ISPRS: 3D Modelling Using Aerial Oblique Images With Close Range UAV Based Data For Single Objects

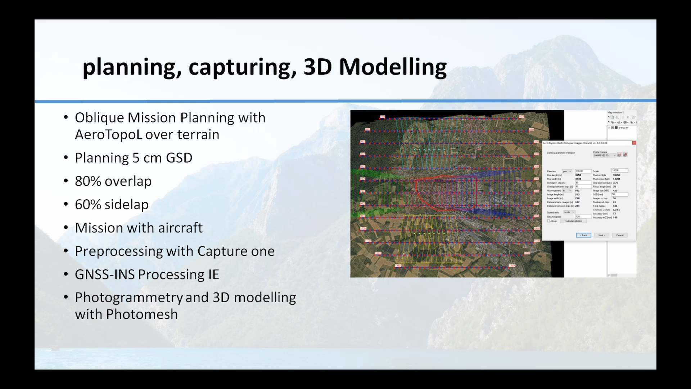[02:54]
We then pre-processed with Capture One the images to TIFF, and processed also with Inertial Explorer the GNSS INS trajectory and the precise projection centers. And we used then the photogrammetry and 3D modeling with PhotoMesh. We used several fuses in PhotoMesh, and with the different tiles we came over to a very good aero triangulation.
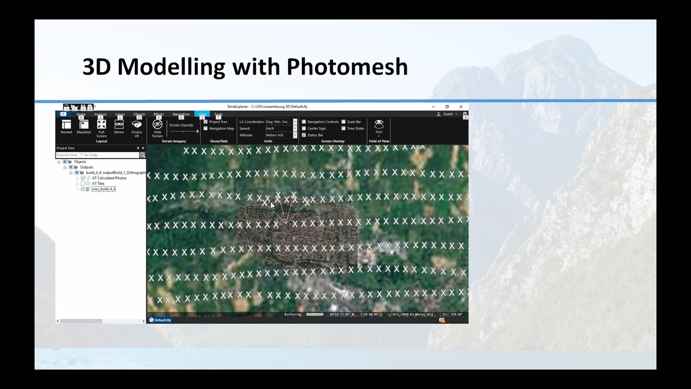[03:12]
You can see here finally the flight lines, and you can see here also the different images captured over a certain point. This one is the outcome of the standard aerial mission, a very detailed 3D city model. And you already can see here the Palais Stanislas on the lower right-hand side,